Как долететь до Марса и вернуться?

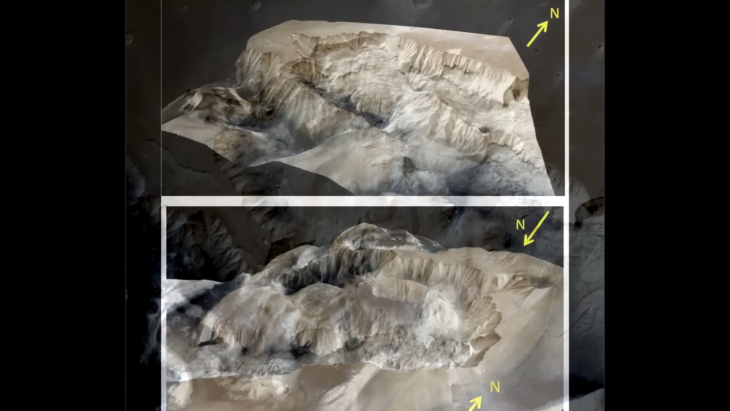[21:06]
Снимок был сделан 19 июля 2015 года с расстояния 1857 километров.
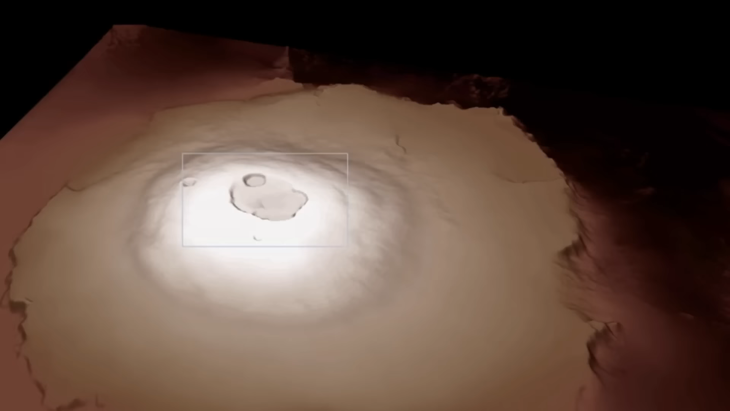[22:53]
Вулкан Олимп высотой более 21 километра, расположенный в западном полушарии Марса.
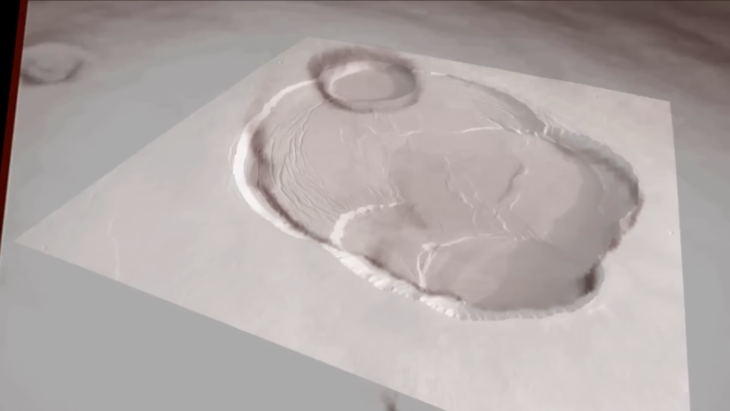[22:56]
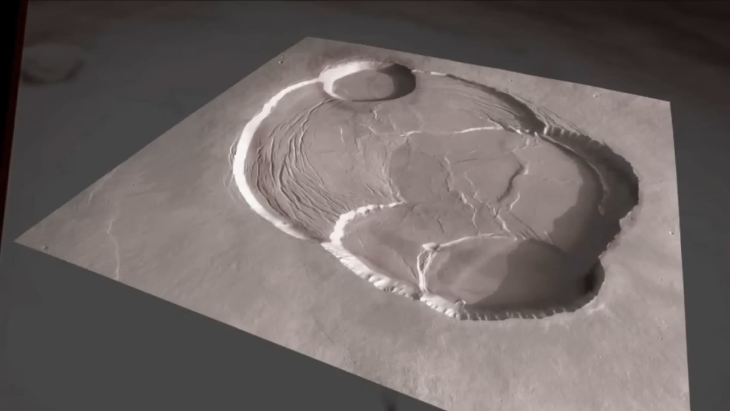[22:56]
Диаметр его кальдеры составляет фантастические примерно 70 километров, а глубина этой воронки превышает 3 километра.